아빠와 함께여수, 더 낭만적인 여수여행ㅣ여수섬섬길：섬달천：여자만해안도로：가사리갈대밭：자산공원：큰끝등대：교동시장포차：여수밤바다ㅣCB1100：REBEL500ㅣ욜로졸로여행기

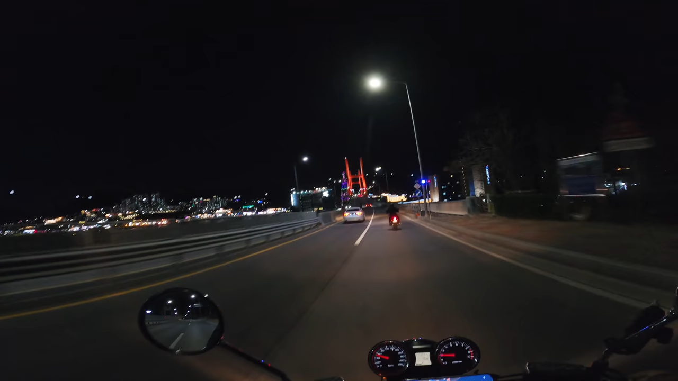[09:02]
마치 이 밤의 주인공이라도 된 듯 잊지 못할 여수에서의 추억을 넘치도록 채워봅니다
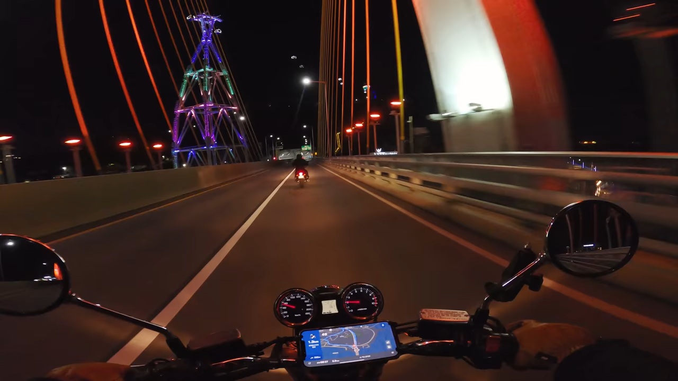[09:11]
돌산대교를 지나 난만포차가 있는 여수 난만포차 거리까지 이동해봤어요 혼자 여행했던 여수와는 사뭇 다른 여수의 풍경 어쩌면 누군가와 함께여서 더 새롭게 보이는 거겠죠